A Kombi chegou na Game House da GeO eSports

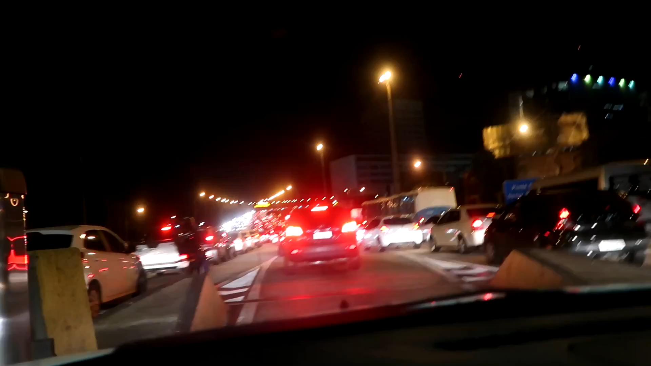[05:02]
clã Só pra vocês entenderem Por que que ainda não saiu a tabela do torneio lá Oficial Bonitinha Hoje eu tive que buscar o Meet E olha o trânsito, velho Atrasou tudo A gente até demorou a chegar aqui pra buscar ele Tá difícil Mas já, já, já, já Vocês vão ver Talvez ao final desse vídeo Eu já bote aí Até a tabela pra vocês Oficial Mais uma vez Lembrando O torneio são oito semanas Todos os dias De segunda a sexta Às nove horas da noite Pelo Streamcraft Você vai ver as melhores equipes latino-americanas jogando E tá aí todo mundo É, quem regasse é o David Clã,